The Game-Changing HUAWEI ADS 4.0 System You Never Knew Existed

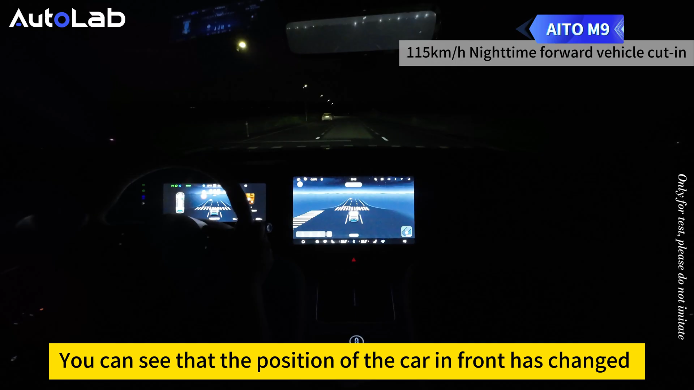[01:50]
的位置从问剑M9确认它的风险时到逼让它时有了一个很大的位移
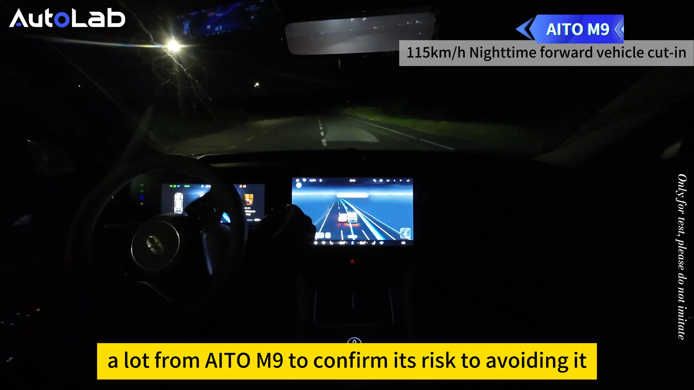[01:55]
但我们的EAS是按照后者位置进行很好的绕行